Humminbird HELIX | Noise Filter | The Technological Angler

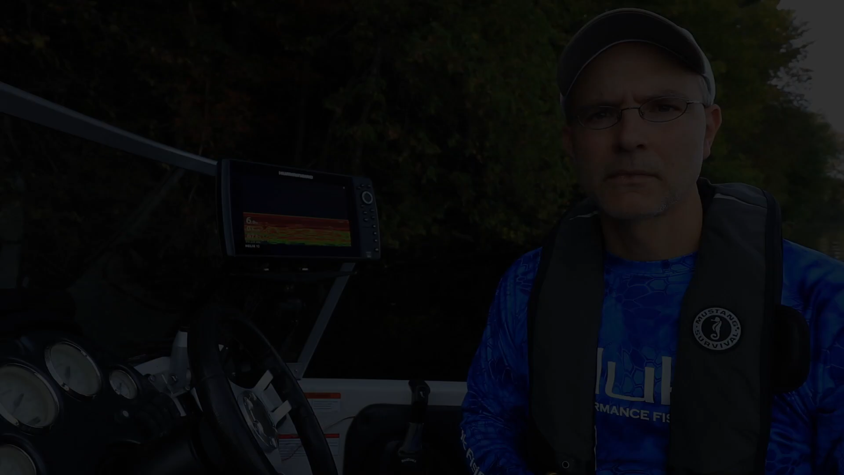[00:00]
Use the Noise Filter option to limit the interference that may appear in your sonar views.
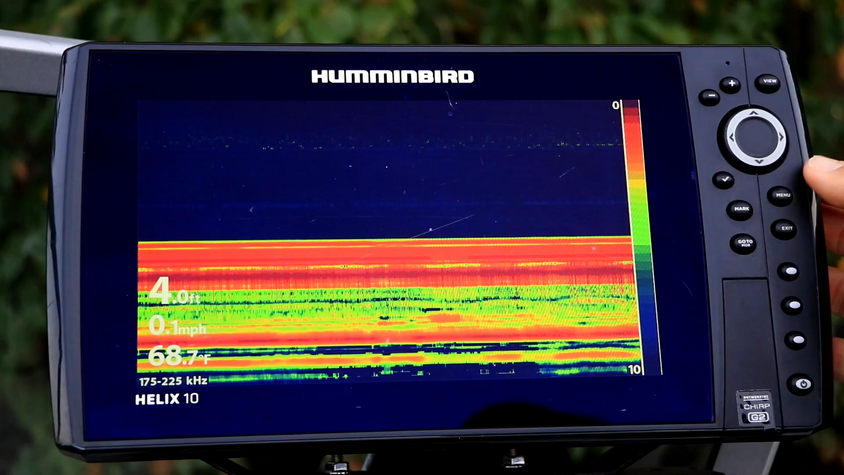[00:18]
On screen: depth 4.0 ft, water 68.7°F, speed 0.1 mph
Under the Sonar menu tab, select Noise Filter using the up and down arrow keys.
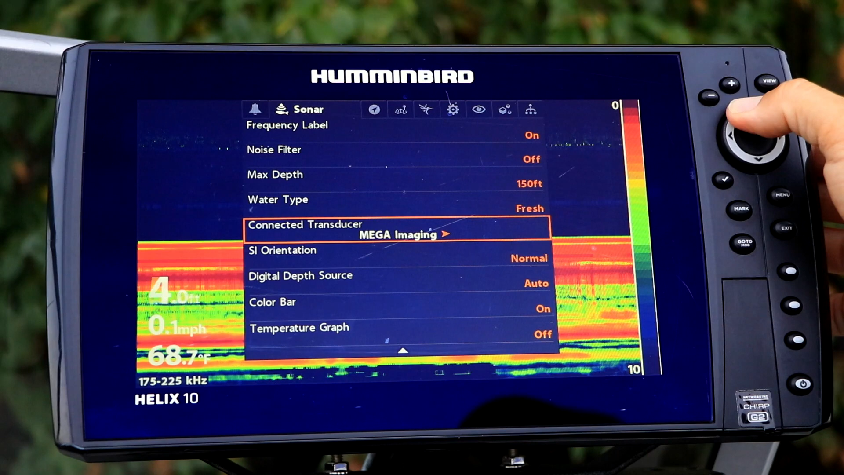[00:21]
On screen: speed 0.1 mph
Then, select your Noise Filter setting using the left and right arrow keys. Your Helix's Noise
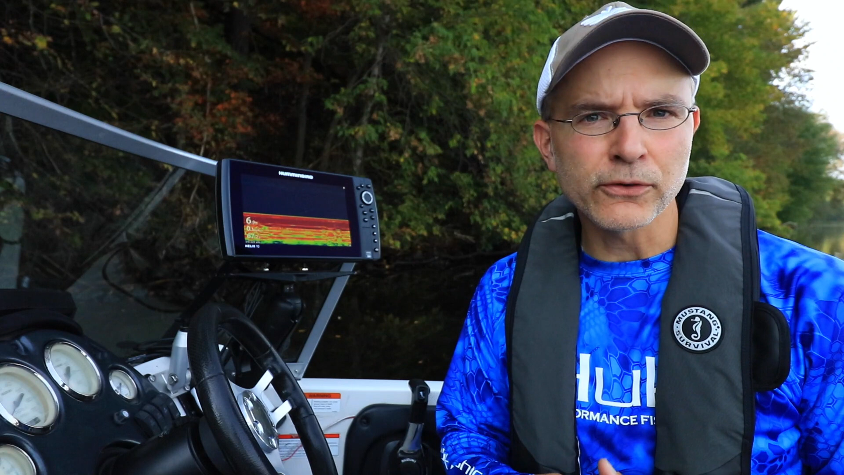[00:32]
Filter can address interference arising from a wide variety of sources. Keep in mind, however, that high Noise Filter settings can reduce the intensity of
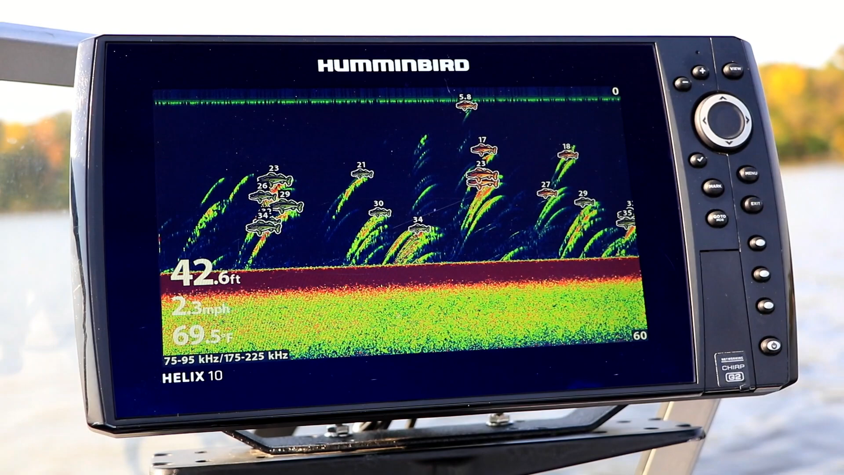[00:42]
On screen: depth 42.6 ft, water 69.5°F, speed 2.3 mph
weak sonar returns and impact your overall sonar performance.